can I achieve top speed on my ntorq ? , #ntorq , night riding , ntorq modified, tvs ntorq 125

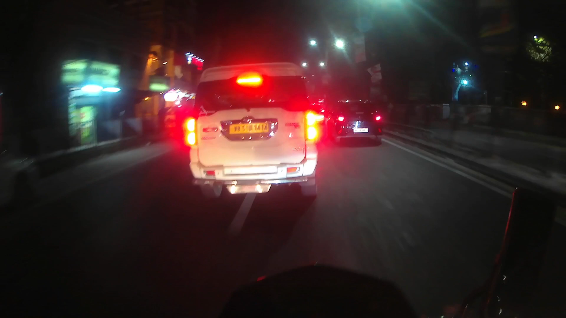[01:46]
बिड़ाटी सिगनल के पास अंकल जी हमको भी जाना है थोड़ा साइट दे